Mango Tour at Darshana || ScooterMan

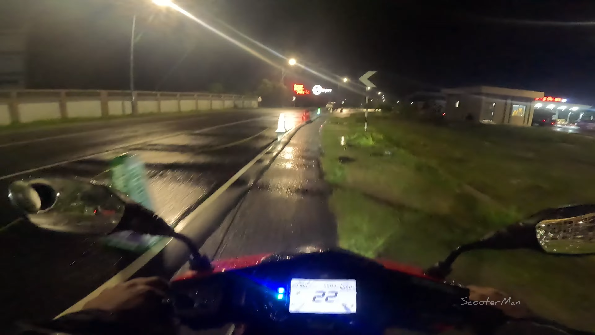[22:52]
আরেকটু যদি রাস্তা ছাড়তো তাইলে কিন্তু মানুষ কনফিউজড হইতো না, কারণ কোনো মানুষই এসে চিন্তা করে না যে শোল্ডারটাকে রাস্তা বানানো হয়েছে।